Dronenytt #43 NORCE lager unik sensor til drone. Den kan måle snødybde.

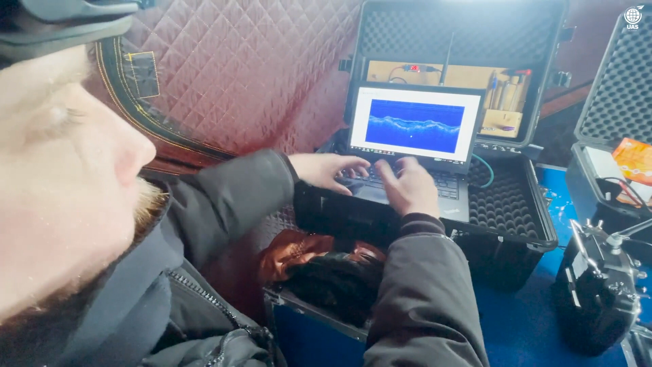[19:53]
Ja, så her har du distanse via flydd, høyde,
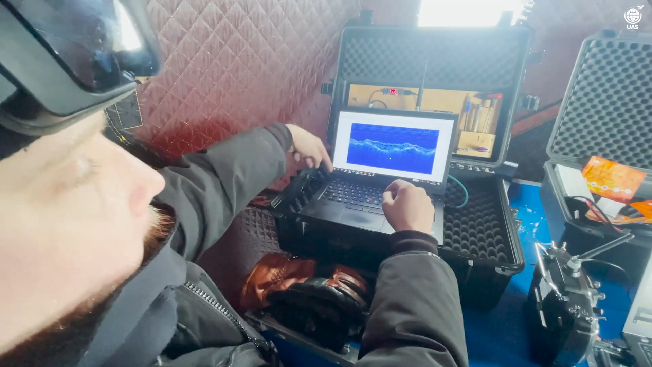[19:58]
men akkurat nå er aksene i sånn quick look script der de er ikke helt arbitrary.
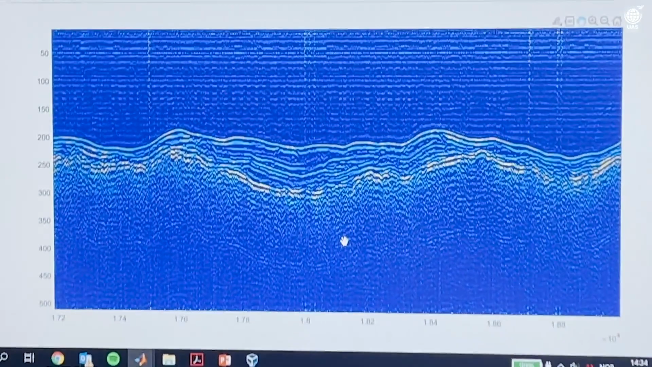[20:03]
Men her er da toppen av snølaget, lagdelinget, lag i snøen og bakken under her.